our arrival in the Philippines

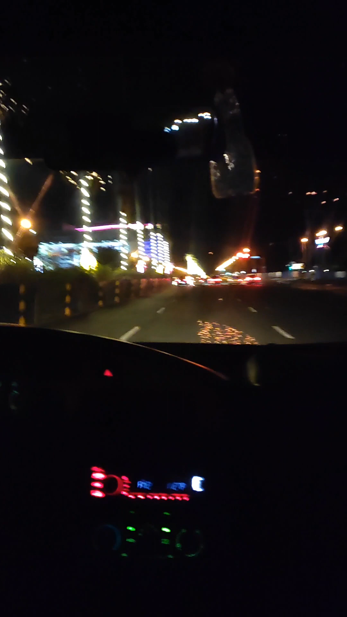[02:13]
Saan ang parking? Oh, ayan o. Oh. Dyan na kaya? Ayan na yun.
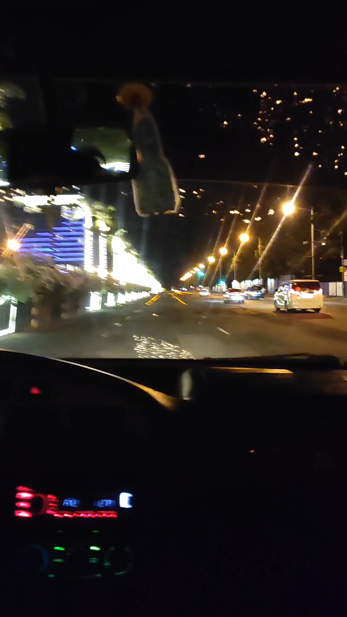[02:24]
Doon pa. Unahan pa siguro kay. Ha? Sa unahan daghan ng malikuan na. Ito na Soler Casino.
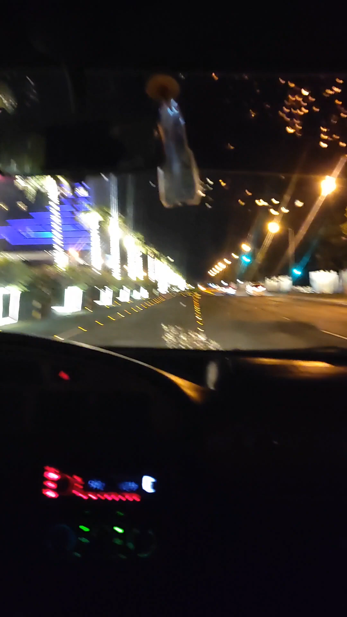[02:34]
Oh, ayun na nga eh. Casino.
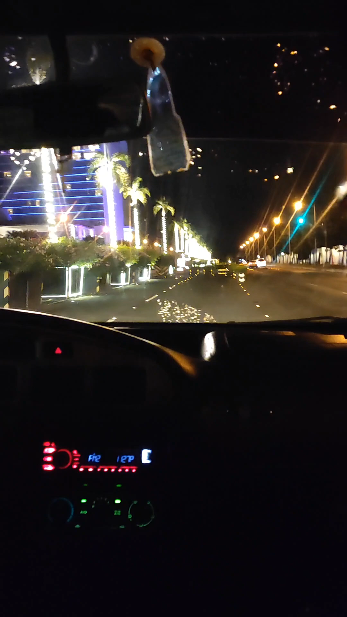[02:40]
Aya. Shops Theater Loading Dock. Ito ba dapat ang likuan? Tama 'yan. Sabi niya nga dito daw araw eh.
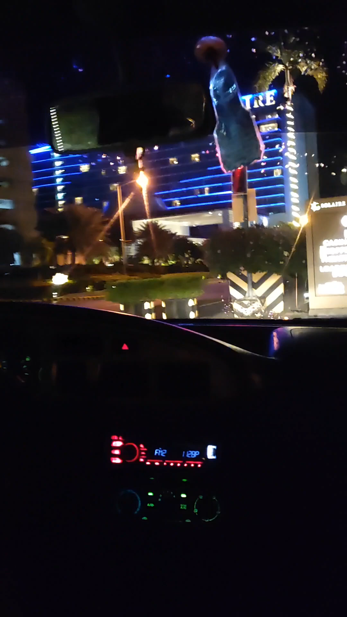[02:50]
Sana ba 'yung Soler na 'yon? Ayun. Ayun oh, 'yung ang entrance. Bakit sasalubong tayo? Ayun nga, entrance o. Doon kuya, yun o. Ayun o, yun o. Diretso. Oo. Casino. Oo.
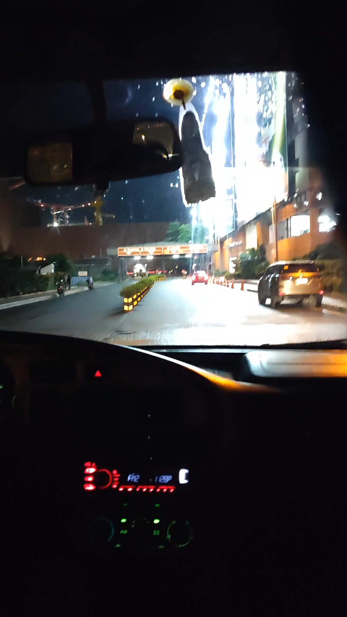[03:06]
Oh. Ayun o. Baka pa-park dyan. Shops, theater. Oo.
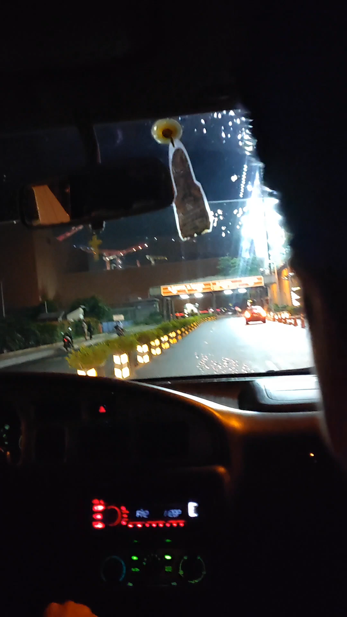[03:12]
Yan, casino yun siguro ang hotel. Diba doon tayo sumasakay? Ito, car park. Doon tayo sinusundo ng taxi. Diretso ba tayo? Sige, diretso. Casino.
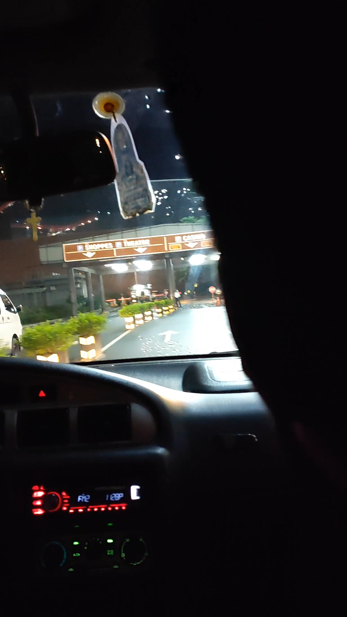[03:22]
Park. Anungin mo yung gwardiya? Did in na yata yun. Ayun oh, casino.